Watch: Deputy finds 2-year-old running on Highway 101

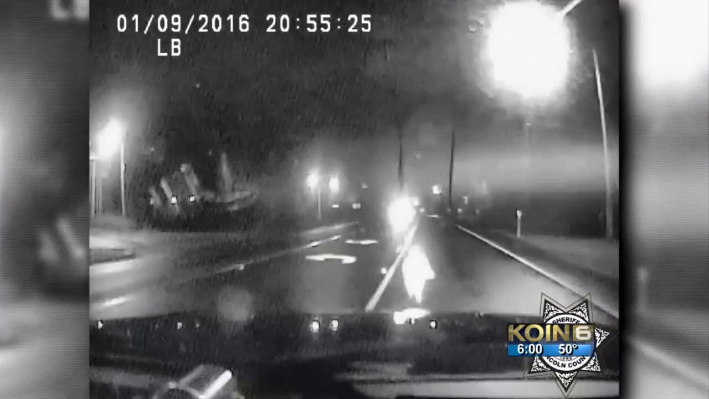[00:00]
SHOCKING VIDEO SHOWS A TODDLER IN THE MIDDLE OF HIGHWAY 101 AND TONIGHT THE DEPUTY WHO RESCUED THAT LITTLE BOY IS TALKING ABOUT THE CLOSE CALL. THIS HAPPENED IN NEWPORT.